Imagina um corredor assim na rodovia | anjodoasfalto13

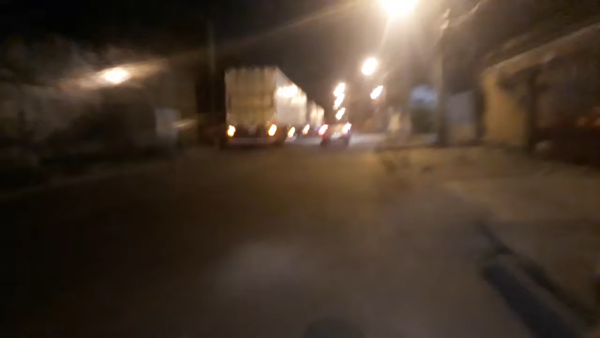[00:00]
Rapaziada, presta bem atenção nisso aqui, ó. Faz de conta que eu entrei num corredor, ó. Uma carreta com carroceria dupla.
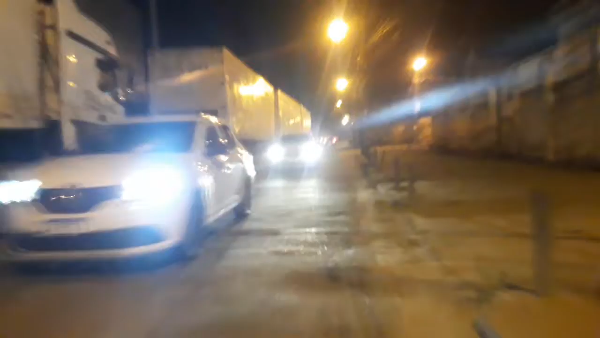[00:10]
Mais uma outra carroceria, uma segunda carreta e uma terceira carreta com carroceria dupla.
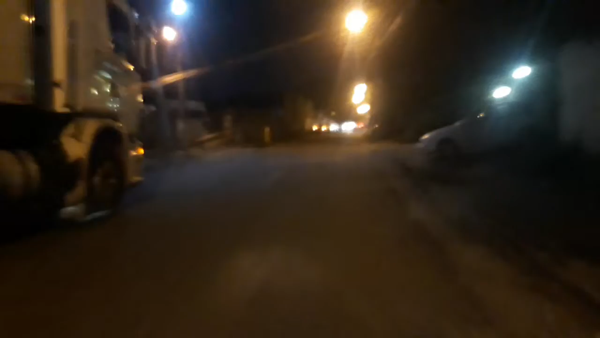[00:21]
Aproximadamente, quase 150 metros. Mano, já pensou se do outro lado também...
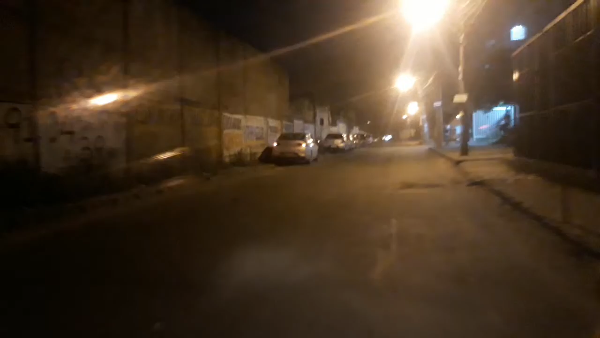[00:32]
Tem essa mesma quantidade de carreta. Você entrar em um corredor durante 150 metros, você não sabe o perigo que você tá correndo. Boa noite, queridão.
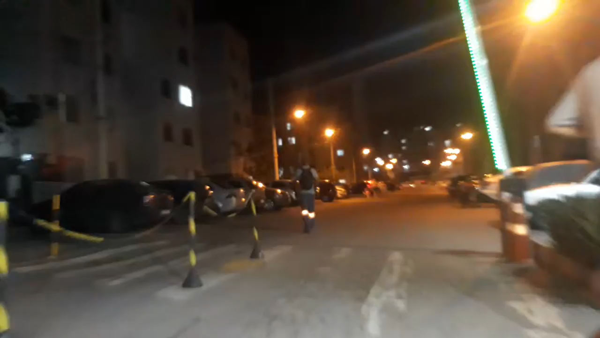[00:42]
Não trabalha aí. Você acaba não sabendo o perigo que tá correndo quando você entra em um corredorzão assim. Então o segredo, mano. Tá vindo, tem uma carreta de um lado, tem uma carreta do outro. Espera uma delas ir. Depois que uma delas ir, tu vai.